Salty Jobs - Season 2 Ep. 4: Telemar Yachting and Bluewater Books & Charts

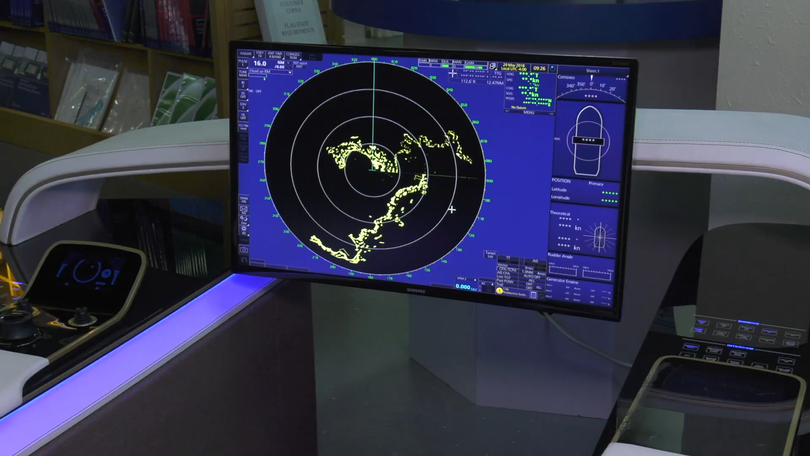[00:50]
Today we're going to be working with the charts, radar, and navigational equipment that help captains get anywhere they need to go.
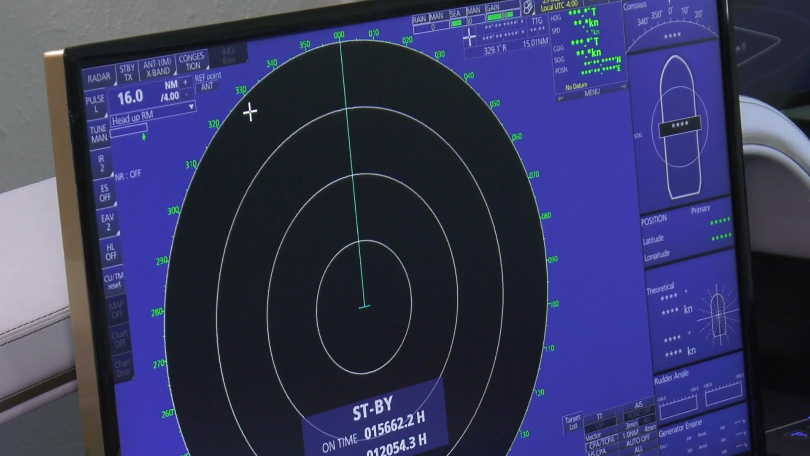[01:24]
To get that working, we're going to have to hit the transmit button, which means that the open-air radar then spins. Is that this TX up here? Correct. Alright, just quick.
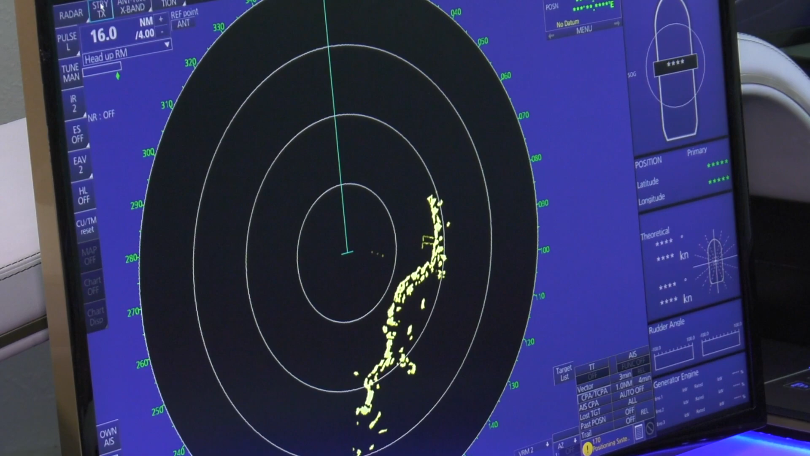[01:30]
And there's your radar. Wow, very cool.
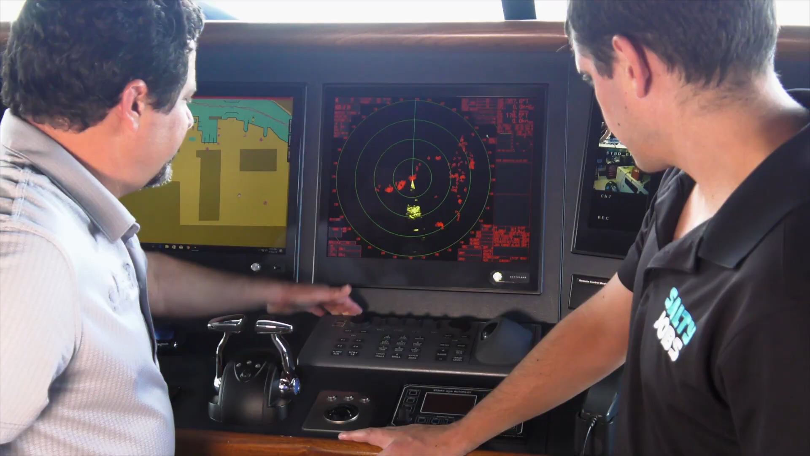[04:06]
Then Lewis explained what to do for a radar timing alignment.